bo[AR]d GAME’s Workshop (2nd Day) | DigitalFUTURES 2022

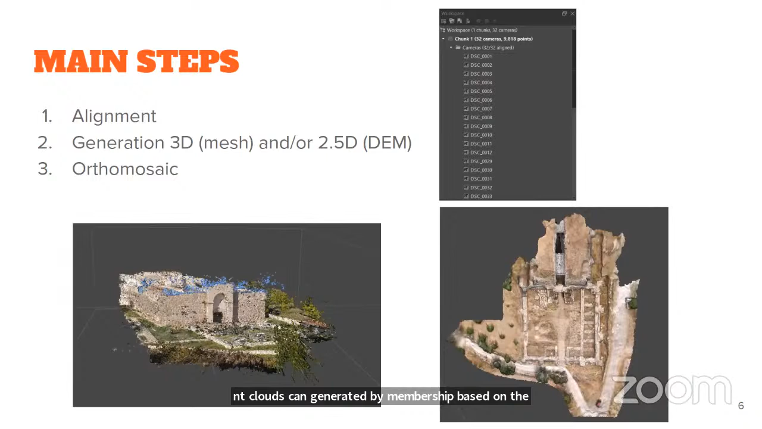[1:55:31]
These dense point clouds can be generated by Metashape based on the estimated camera locations and the images themselves. The generated photogrammetric point cloud can be combined with LiDAR data or authentically divided into several schematic classes following the project tasks. And the main third step is orthomosaic, which can be georeferenced, used in a base layer for various map types and further post-process analysis and vectorization.
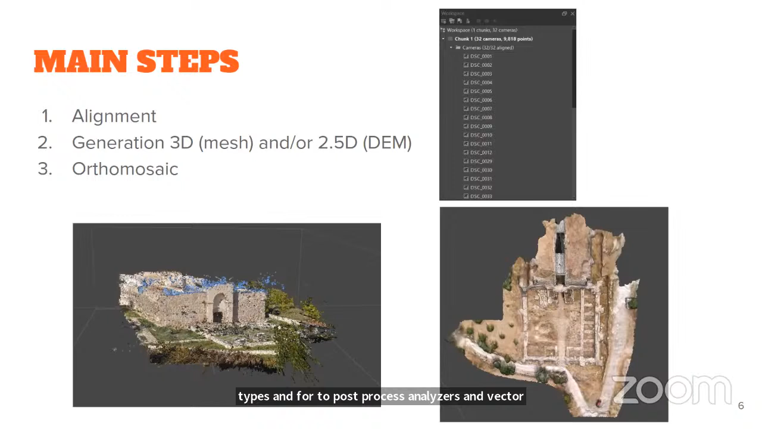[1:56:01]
Orthomosaic is created by projecting images onto a user-selected surface based on EO/IO data or DEM or mesh.
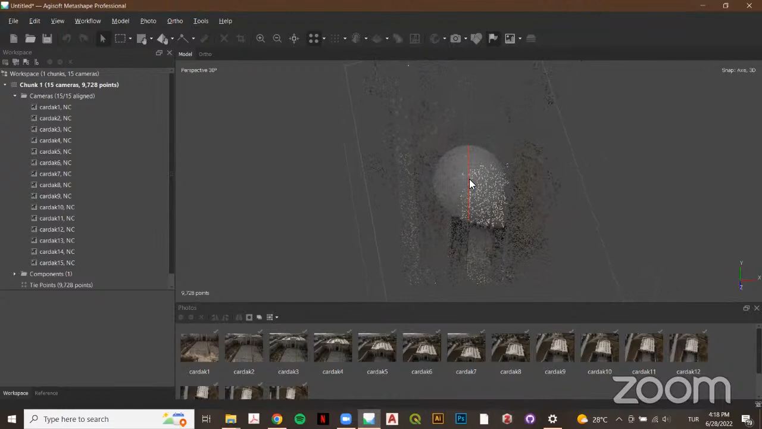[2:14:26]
we need to work on collecting or more.
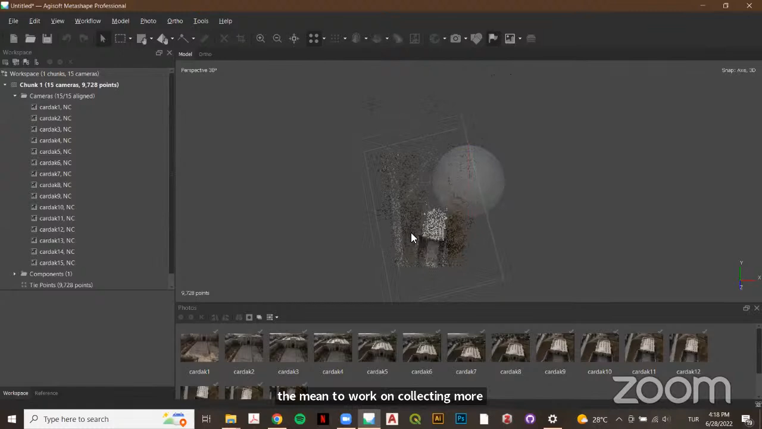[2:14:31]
Okay, this is our tie points. So I don't want this other points in here, so I'm gonna click here. You can choose rectangle selection, circle selection, or freeform selection.
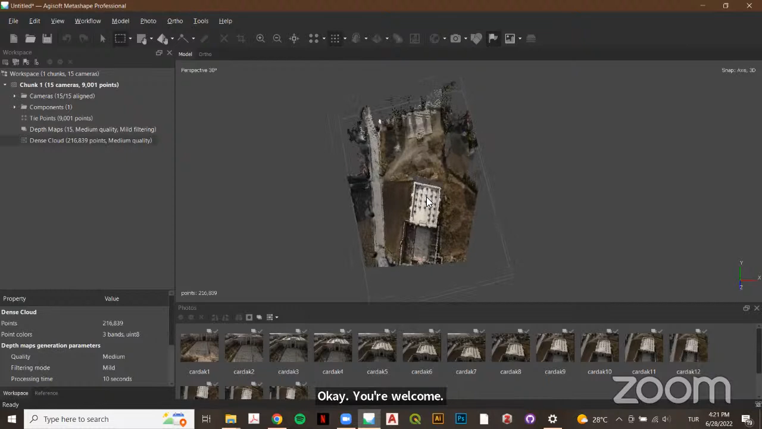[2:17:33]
I'm gonna delete other items here.
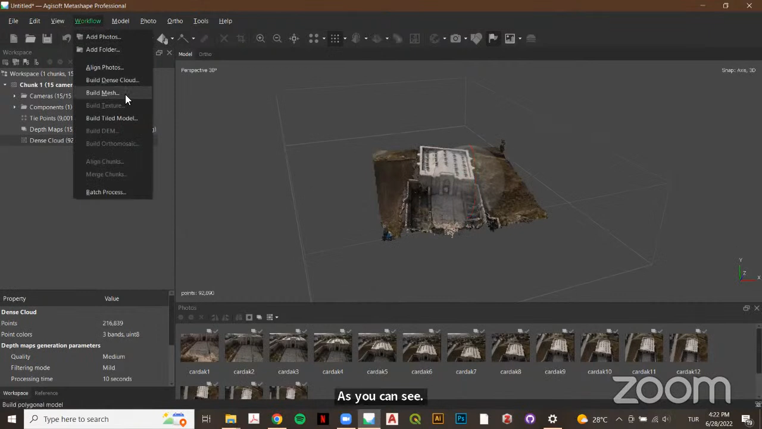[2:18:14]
We need to build mesh. We wanted to calculate vertex colors.
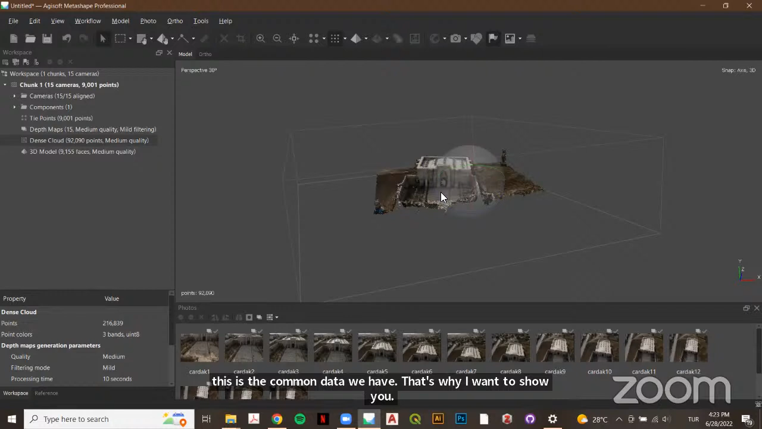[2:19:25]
So this will be a 3D model, but it's looking like that.
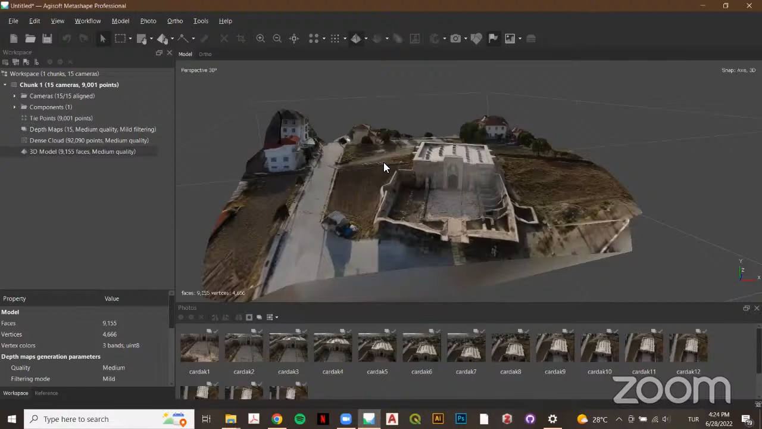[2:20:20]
Okay, here is our 3D model.
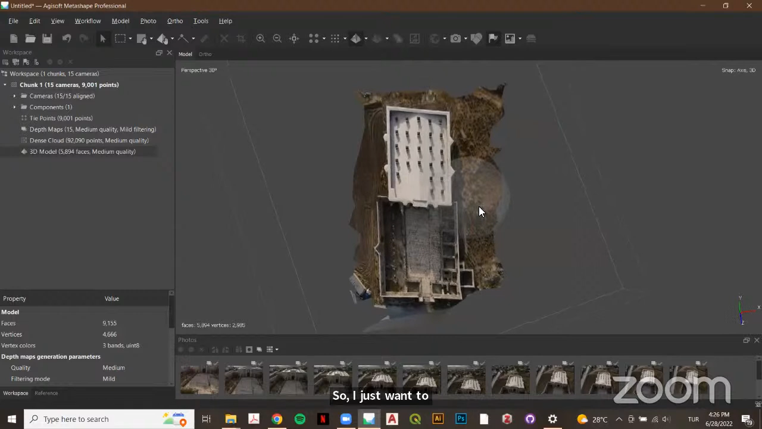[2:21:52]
So I just wanna put it in here and I'm gonna click workflow. There's a build ortho.
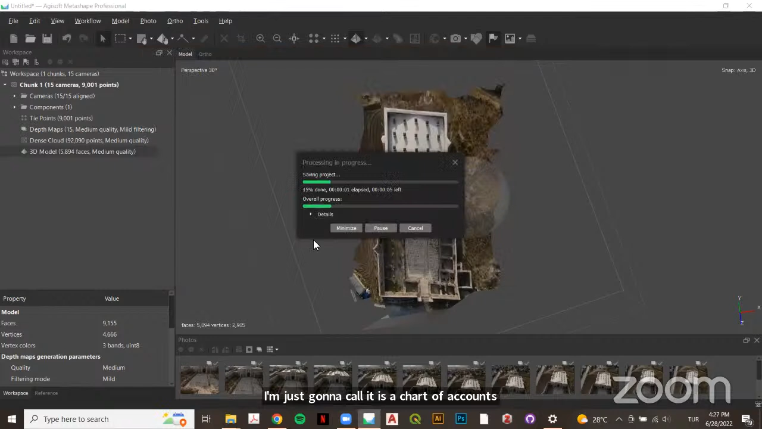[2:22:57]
Okay, now we can build an ortho mosaic.
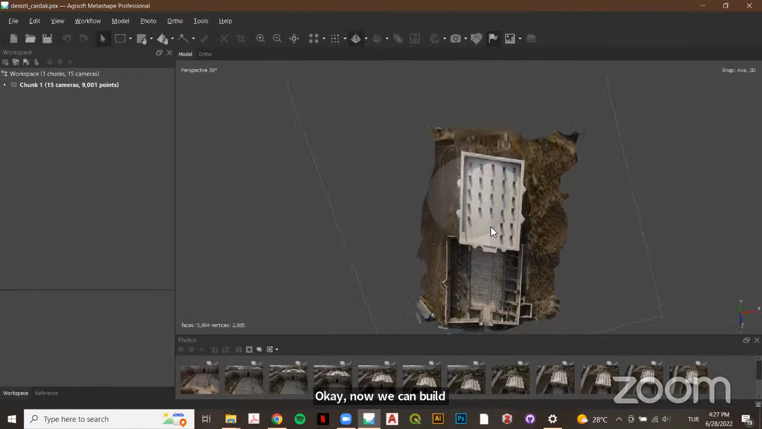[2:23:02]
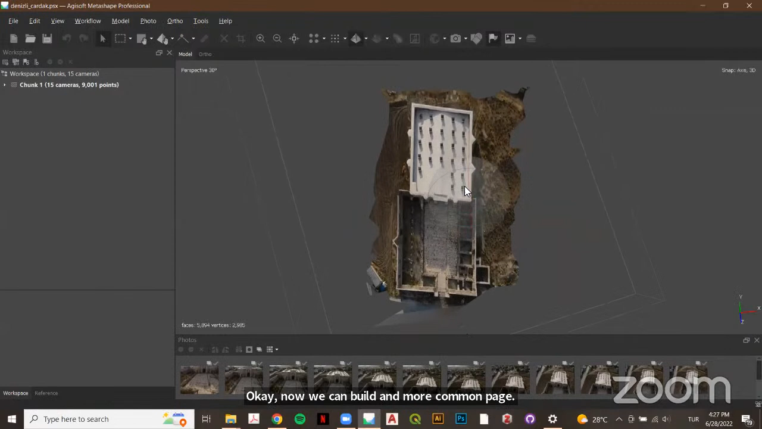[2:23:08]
I want it to be planner. So workflow, build ortho mosaic, planner, and current view.
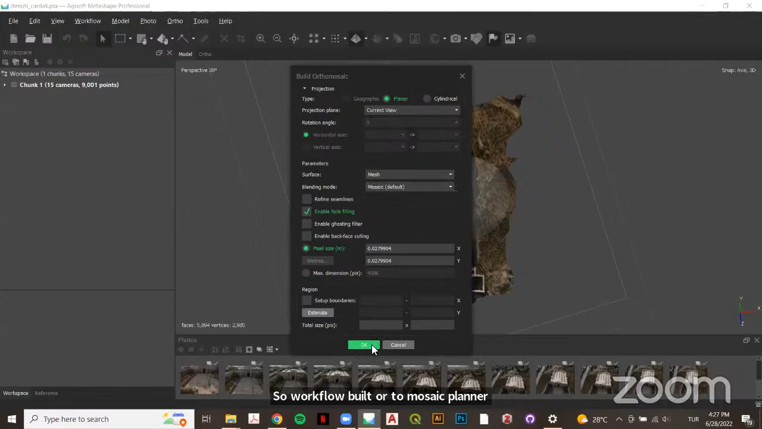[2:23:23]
I'm gonna click okay.
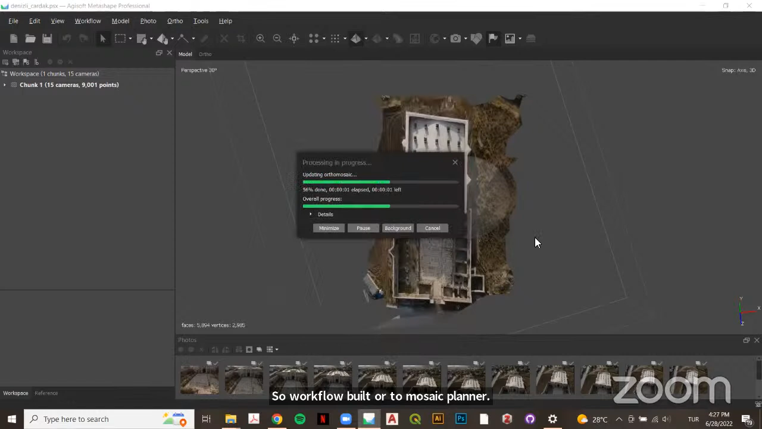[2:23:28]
And this is our ortho mosaic. So I want